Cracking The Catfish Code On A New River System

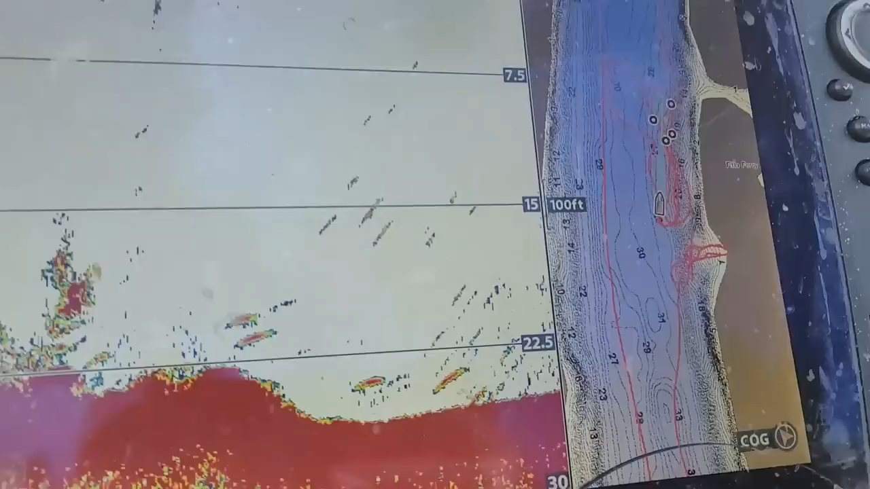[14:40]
We've taken our side scan, and those waypoints right there are just some trees on the bottom and a couple little logs laying on the bottom as well.
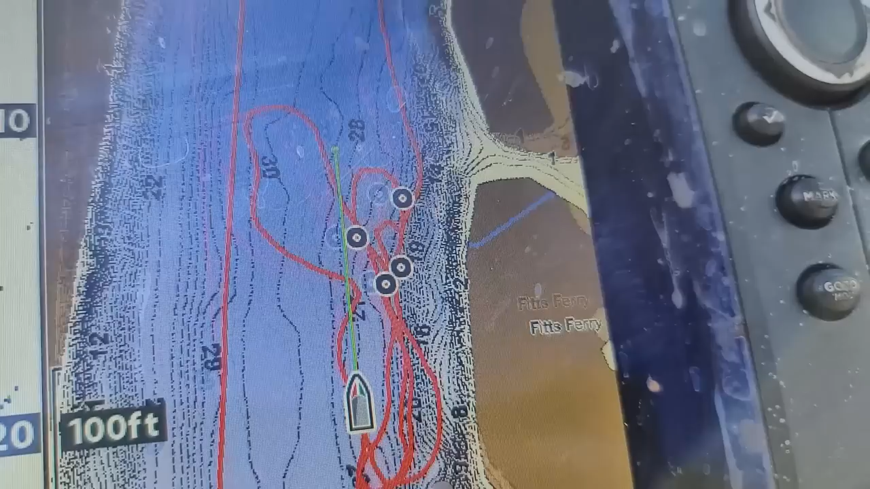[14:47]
They're just all over the place right there. You gotta get ye old bucket.
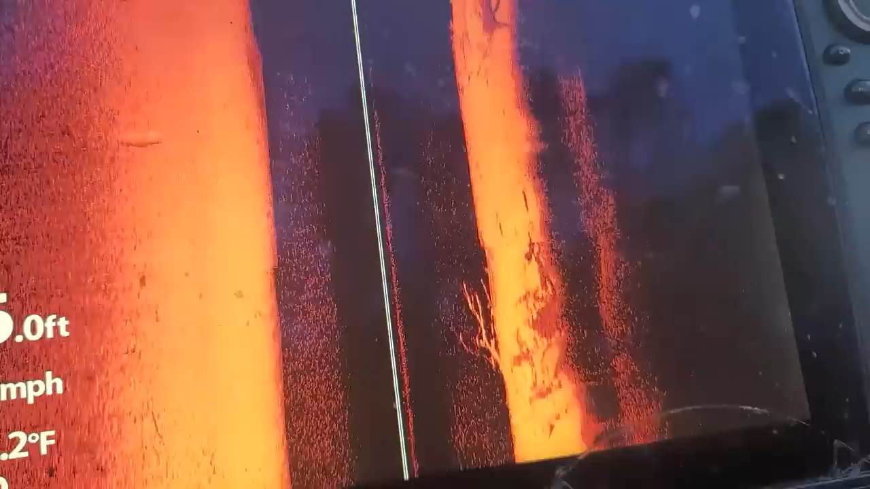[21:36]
That big mamma jamma tree is like right back here, 46 feet. So I'm just chunking these baits out real quick.